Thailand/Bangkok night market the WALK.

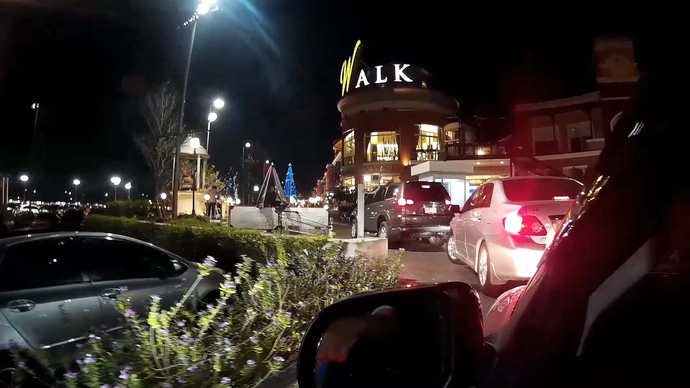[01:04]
Like I say, never been here before. Apparently all the sellers have to have an old car, like an old Volkswagen camper or Cortina Capri, something like that. But we'll see anyway.
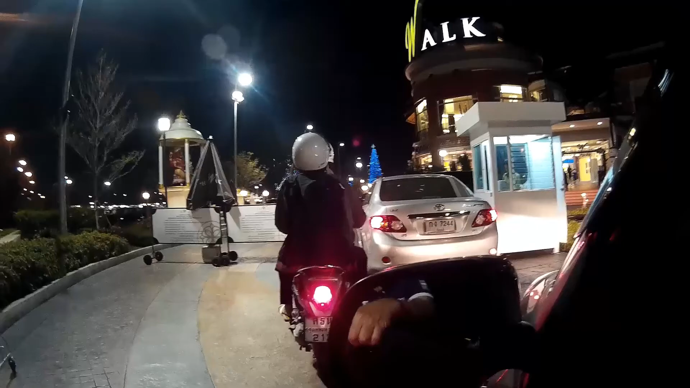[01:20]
We're just getting our ticket for the car park, and let's enjoy.